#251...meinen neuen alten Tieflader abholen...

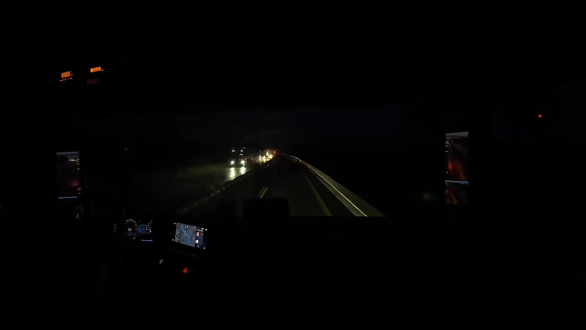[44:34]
Das Wetter, ja, ist ja gemeldet heute. Den ganzen Tag Regen. Ich glaube sogar das ganze Wochenende bei uns Regen. Aber heute soll der schlimmste Tag werden, was Regen angeht. Die Baustelle ist frei, läuft. Mein Intervall geht auch, wie man sieht.